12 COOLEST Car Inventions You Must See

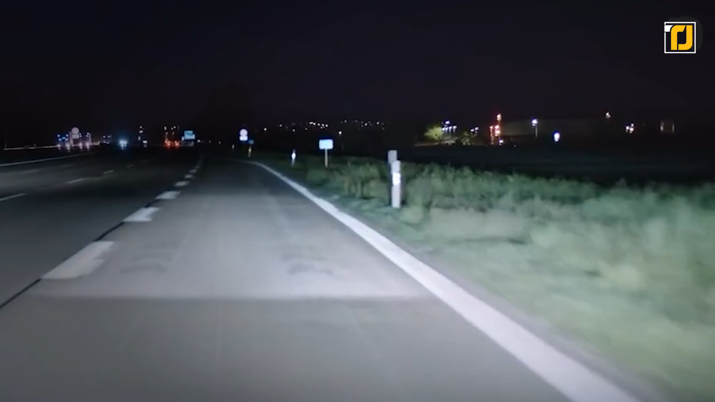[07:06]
will light up your current lane and also bring attention to the lane you're switching into by curving the beam other than that